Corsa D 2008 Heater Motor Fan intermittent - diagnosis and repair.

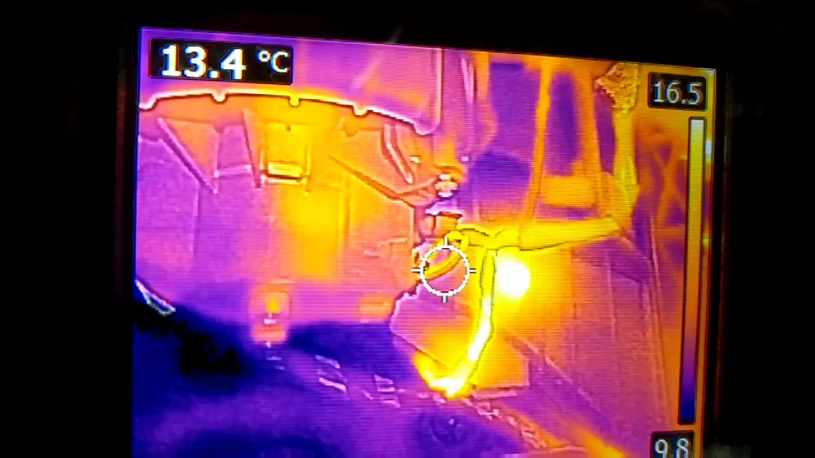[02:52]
On screen: spot 13.4°C
Just having a look with the thermal image camera.
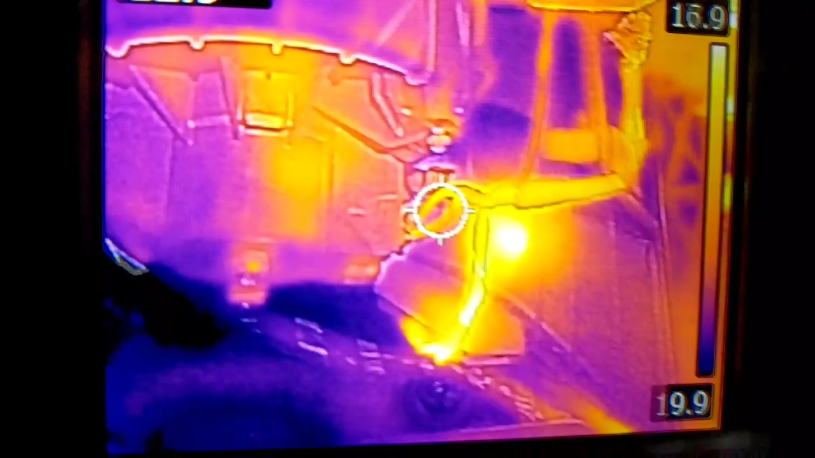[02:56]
As it's quite new to me this I just sort of try it out on a few things.
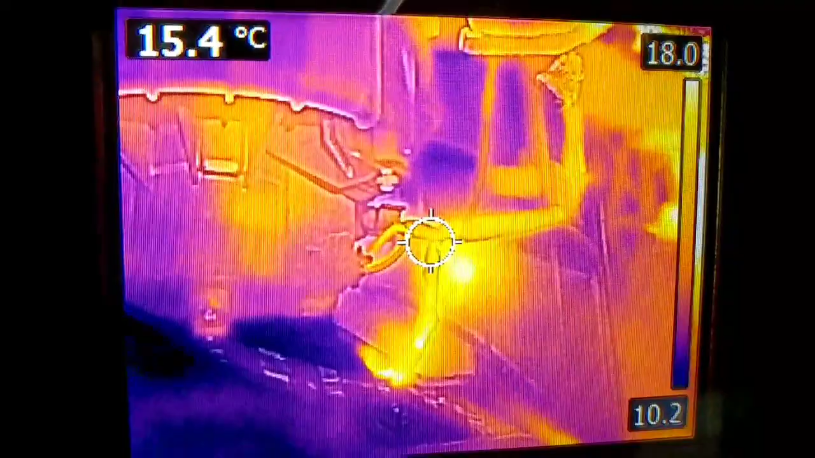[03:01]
On screen: spot 15.4°C
Just having a look at temperature. This area here is the heater housing.
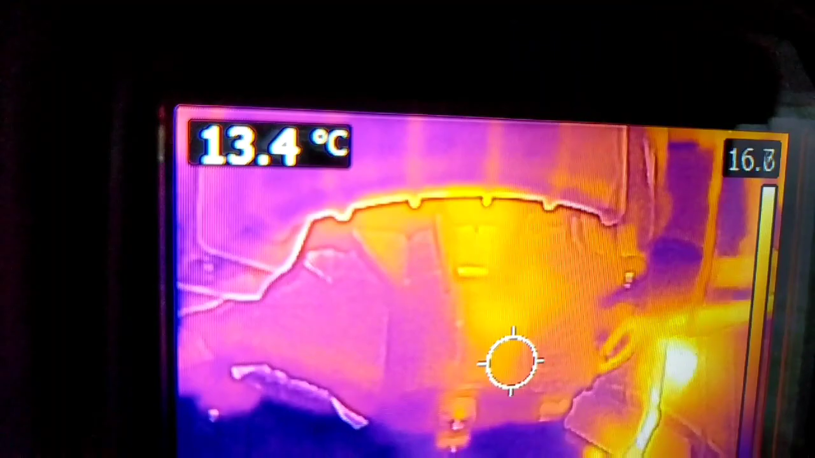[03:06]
On screen: spot 13.4°C
And this area here where the pointer is at the moment is the blower resistor.
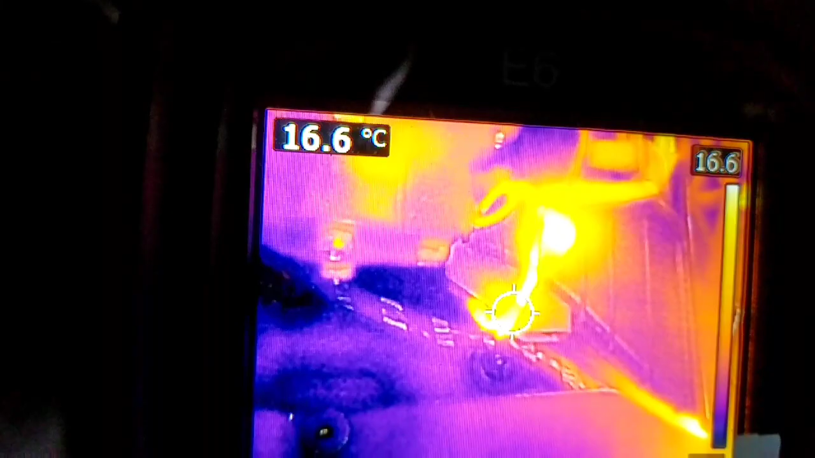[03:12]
On screen: spot 16.6°C
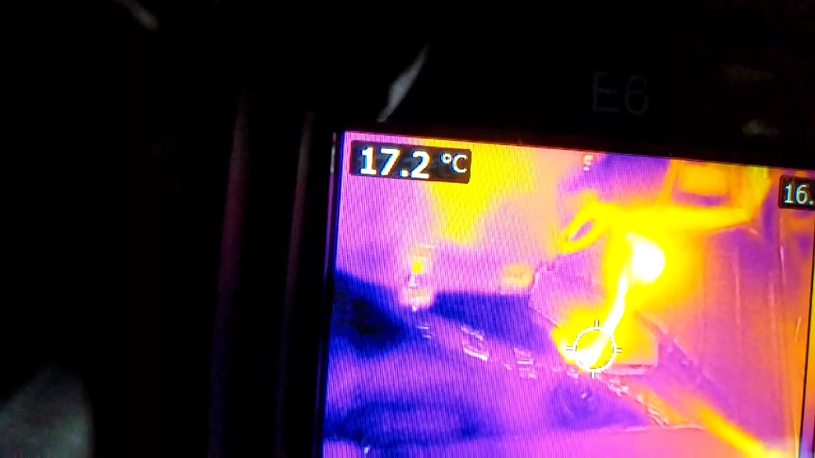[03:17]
On screen: spot 17.2°C
They're quite common for melting the looms at the connection of the resistor.
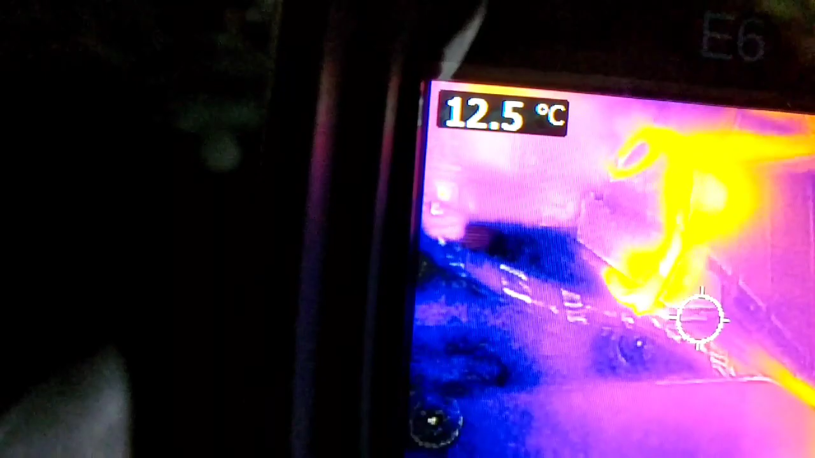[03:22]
On screen: spot 12.5°C
But it's fairly cool in here.
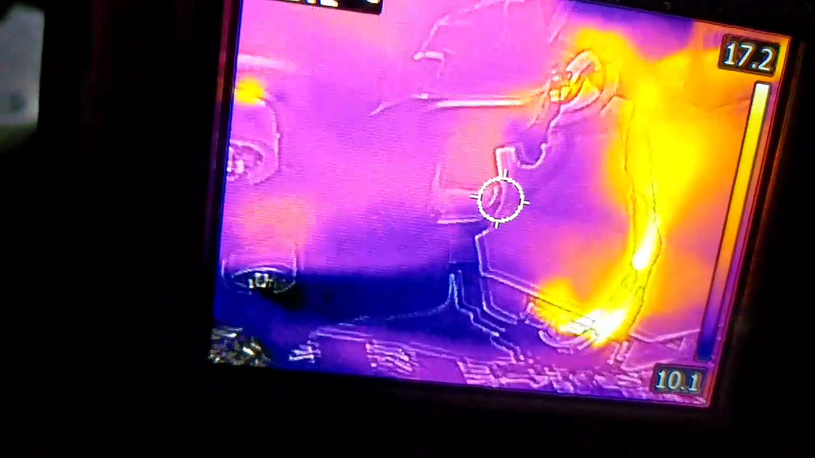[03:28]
Let's see if I can get that pointer on there. That's the resistor right there.
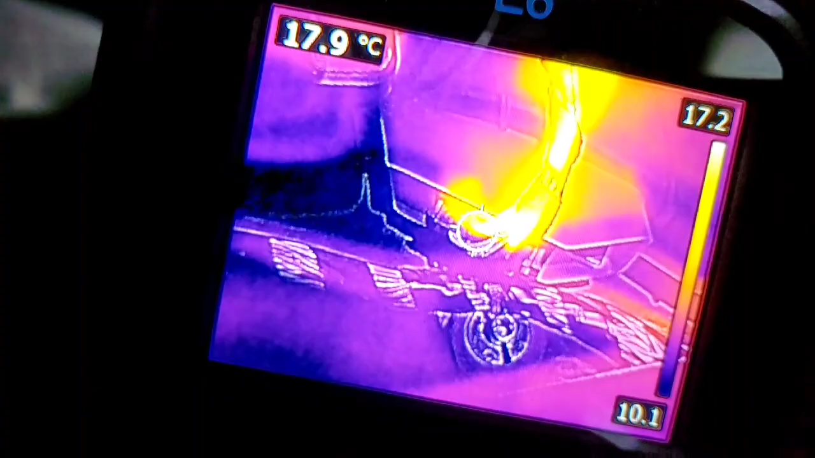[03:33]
On screen: spot 17.9°C
The wiring temperature there is 16 degrees. Not particularly hot at all.
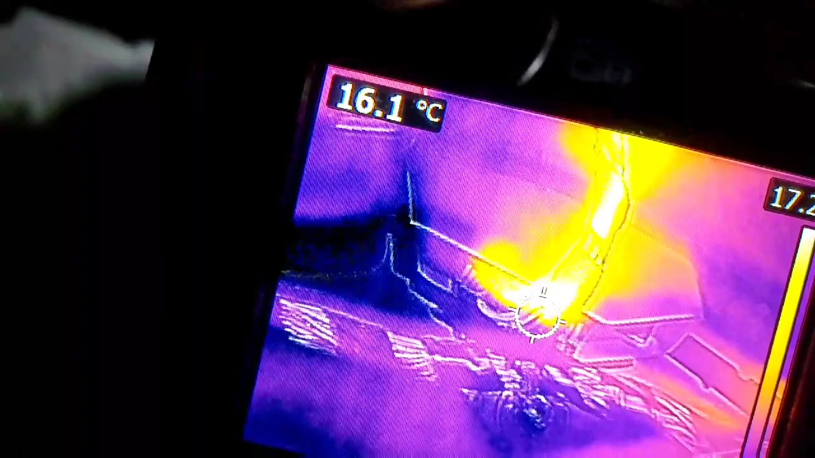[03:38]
On screen: spot 16.1°C
And then the bottom of the fan housing.
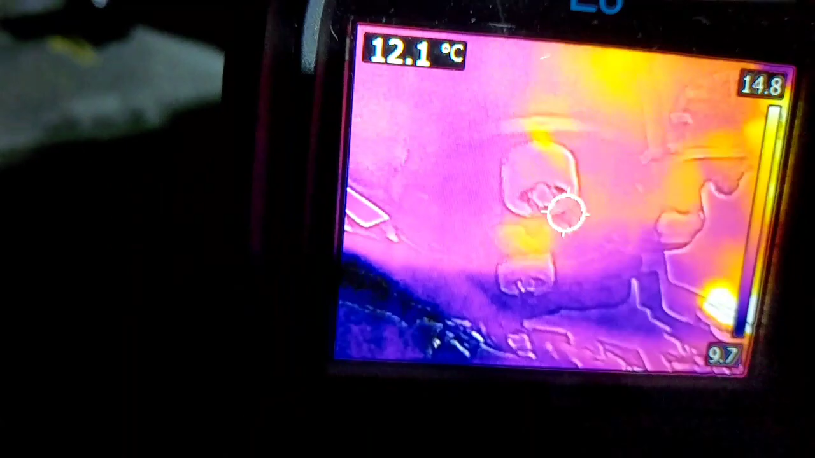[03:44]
On screen: spot 12.1°C
The wires go into that. I can get on them. Sorry about the camera work. I'm struggling to try and film it as well.
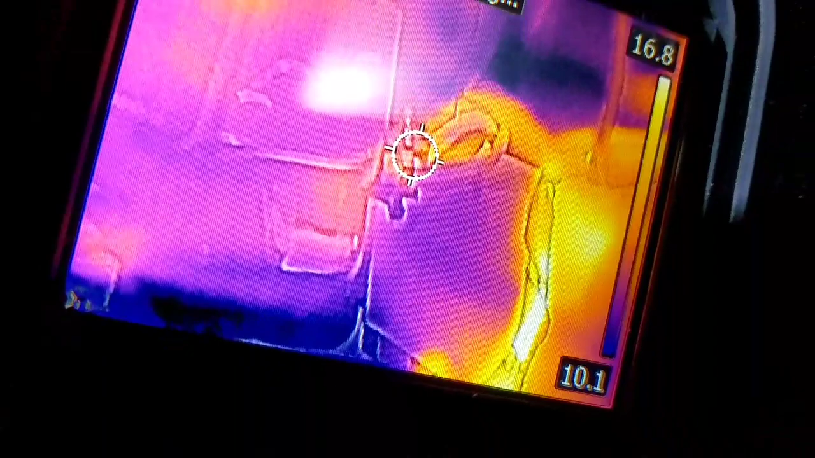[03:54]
The wires.
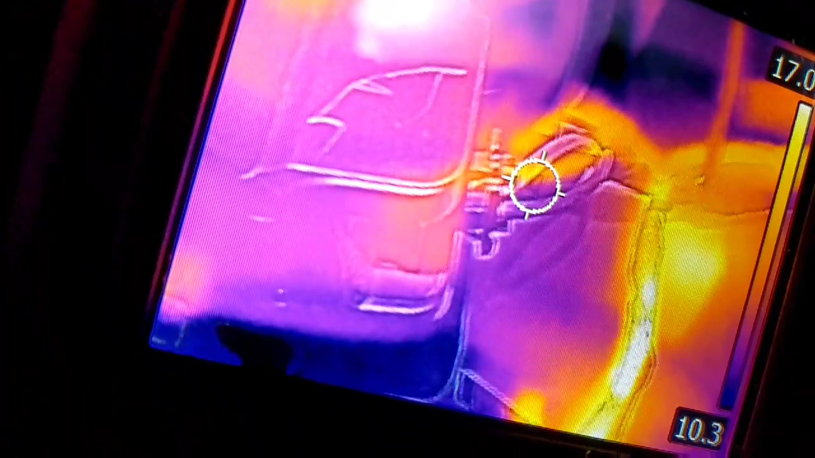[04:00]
That's your wires there. The connector. What temperature are we on? 12 degrees. Nothing hot there.
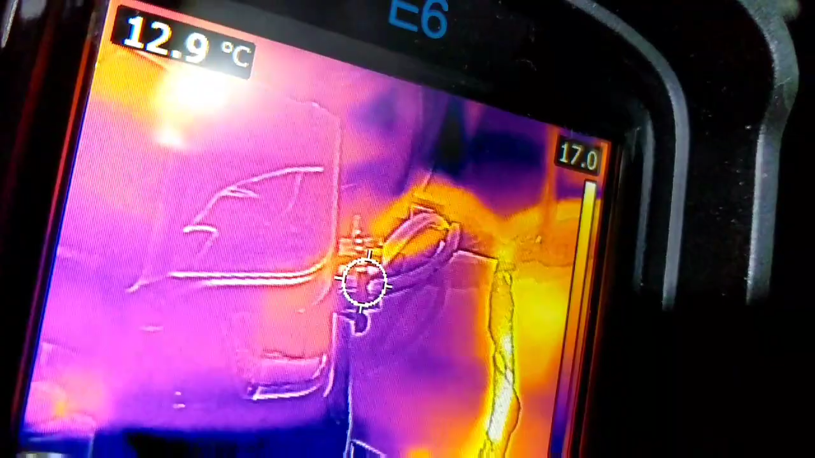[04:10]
On screen: spot 12.9°C
I'll pull the plugs out and have a look at them. See if there's any burning.